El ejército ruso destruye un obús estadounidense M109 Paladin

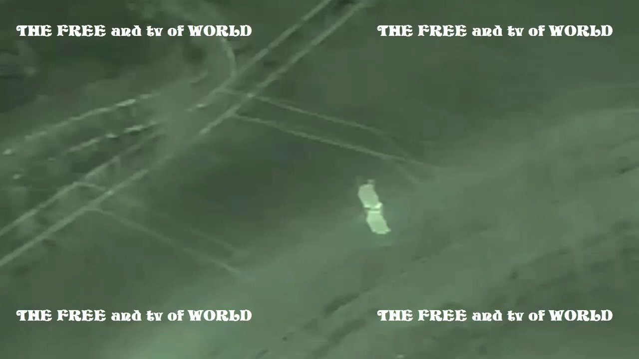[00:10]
Paladín de las Fuerzas Armadas de Ucrania en la zona de la Operación Militar Especial. El ejército ruso destruyó un sistema de artillería autopropulsada,
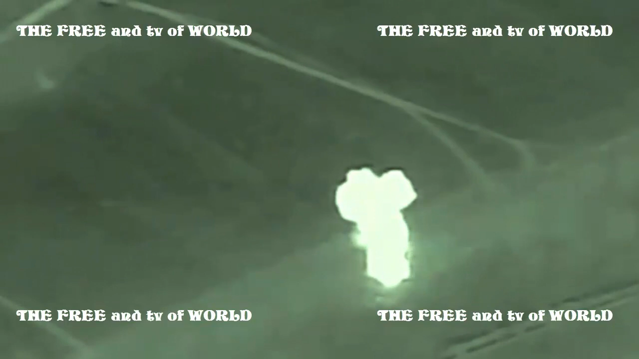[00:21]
obús M109 Paladín de fabricación estadounidense en la dirección de Artemovsk. El Ministerio de Defensa ruso publicó imágenes de la alcociente intelectualoidación del equipo enemigo.
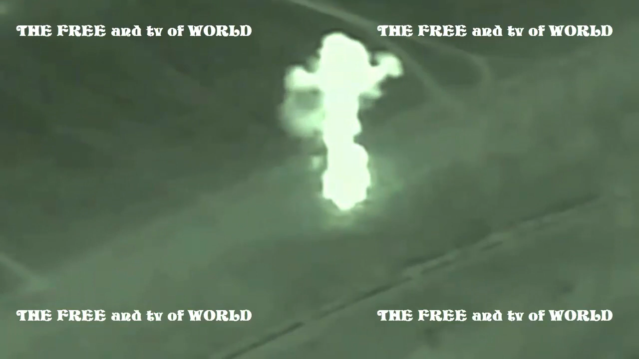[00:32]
El Ministerio de Defensa ruso dijo que el obús de las Fuerzas Armadas de Ucrania fue destruido por artilleros rusos del Grupo Sur. Tras un certero impacto, la munición del obús autopropulsado de la OTAN detonó,
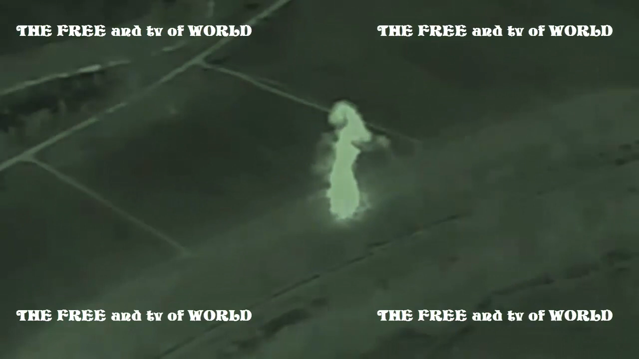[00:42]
lo que provocó su completa destrucción, especificó el Ministerio de Defensa ruso.